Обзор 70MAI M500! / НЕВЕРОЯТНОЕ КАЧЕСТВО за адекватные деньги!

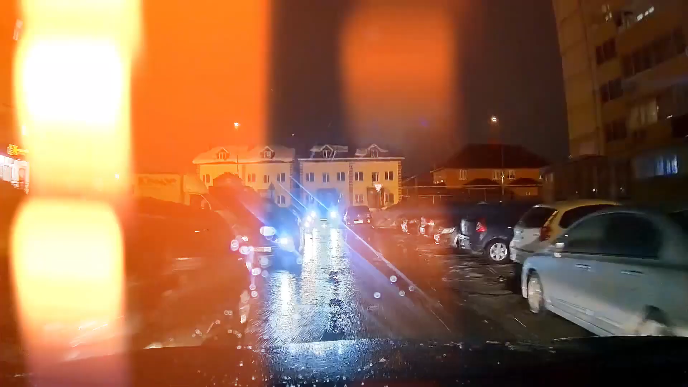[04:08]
Следом, естественно, ночная съёмка. И тут всё дело вытягивает светосильная диафрагма. И сразу в лоб яркий пример. Ночь. Слепящий цвет фар. Но несмотря даже на эту слепоту, номера автомобиля и этого же автомобиля, который меня слепит, читаются на ура.
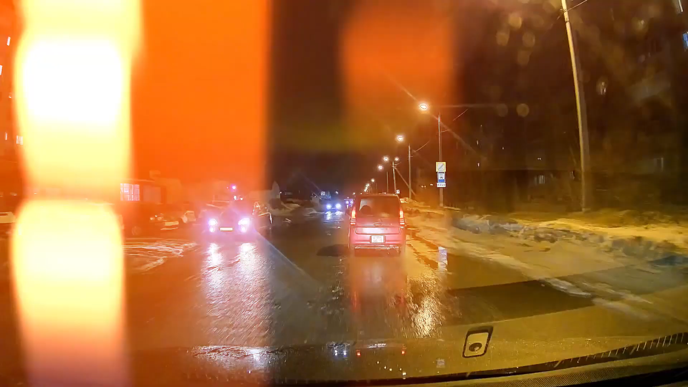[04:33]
Ну а когда встречка едет на скорости, ситуация, конечно, похуже. Если автомобиль будет ехать на небольшой скорости и не будет слепить, номера прочитать получится. Но если, например, вот такой парень на ксеноне на скорости проедет, тут извиняйте, мы ничем выручить не сможем.